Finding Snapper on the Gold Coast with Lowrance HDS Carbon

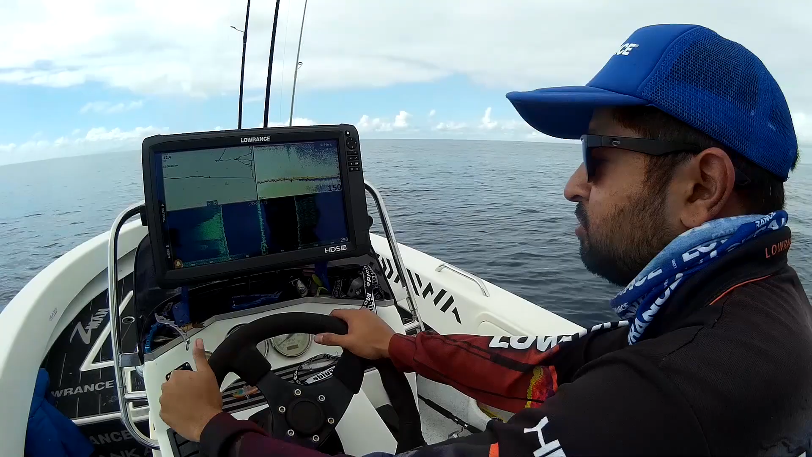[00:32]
We're just out here this morning on the Gold Coast where we've been chasing snapper most of the morning. We've had a mixed session, I suppose. We caught a few, lost a really good one. I suppose we put a decent bag together, so it's been good. I just thought I'd run you through how we actually use the sounder to help locate these fish, help us catch these fish. So basically, I've got a few select spots that we'll normally run to,
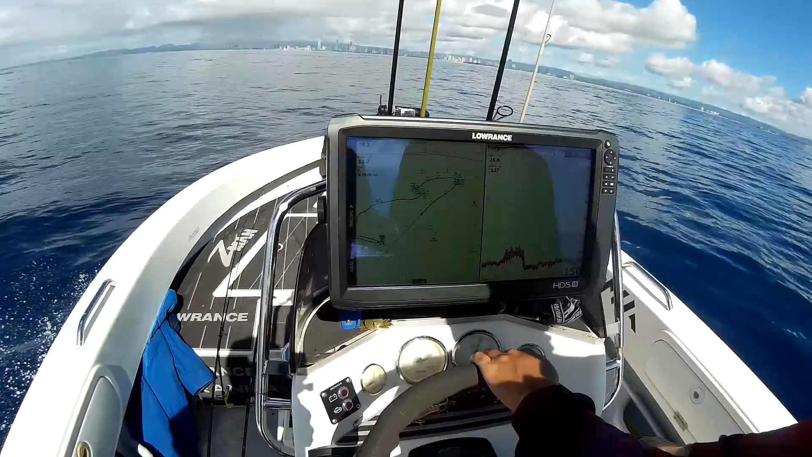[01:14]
We'll be looking for any bumps that might come up. So you'll see it, they're quite obvious. The bottom will come up, say, 10, 20 foot.
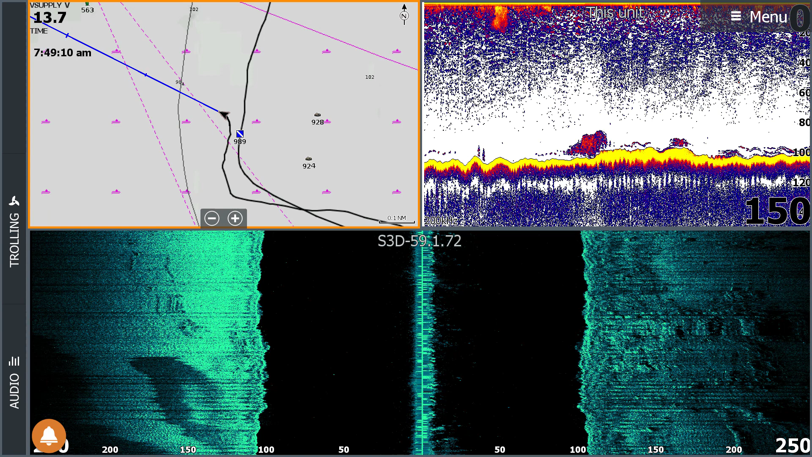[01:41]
And that's when I'll use my side scan to actually get a better idea of what's actually down there. So you can see here I run it, at the moment I've got it 250 feet, that's been feet not metres, either side of the boat. And so that's roughly 80 metres either side.
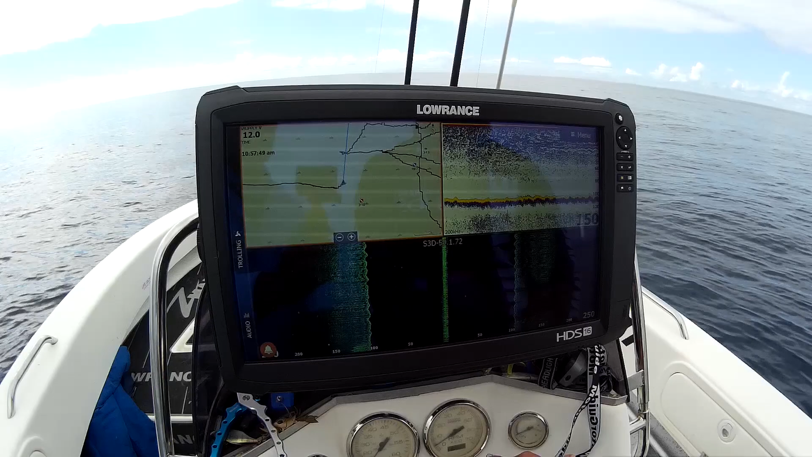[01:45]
So they're covering a massive distance. And all I'm really looking for here is for the actual structure. So when I come over a bommie or any reef, it'll stand out quite easily because they're actually massive. Once we've worked out that there's decent structure, we'll go over it and we'll pay attention to the down scan and the sonar, the new fish reveal as well. And so we'll get a better idea of what's actually there.
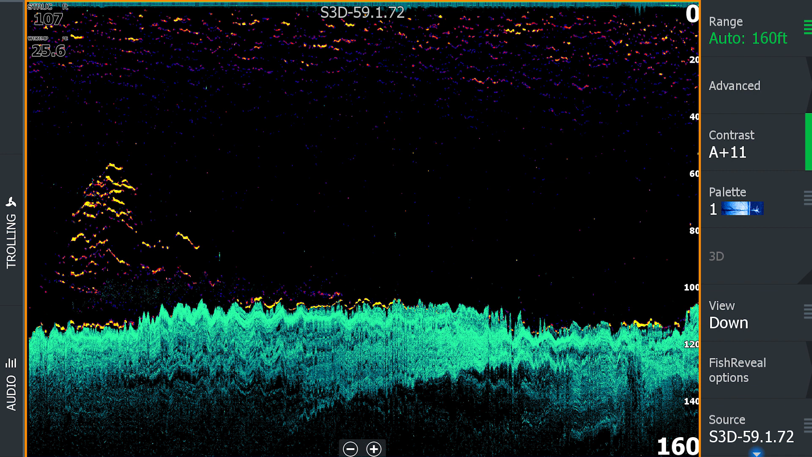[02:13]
And if it's a spot that we think is worth fishing, I'll put a few marks in on the GPS and set up our drift depending on the direction of the current and the wind. And then it's just a matter of getting our lures down to where the fish are.